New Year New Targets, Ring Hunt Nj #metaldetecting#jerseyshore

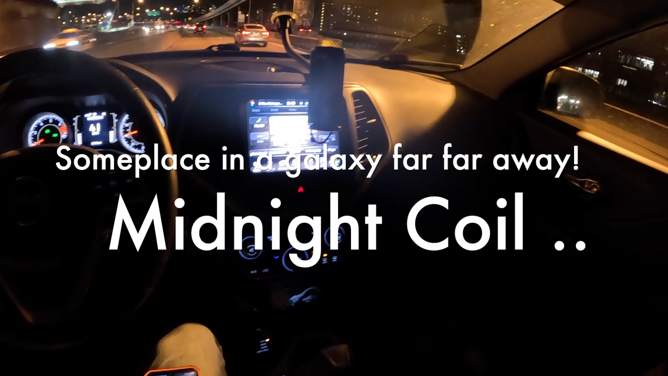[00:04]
always sunny in Philadelphia. This is the joy I gotta go through to get metal detecting. Fortunately, the area I live in.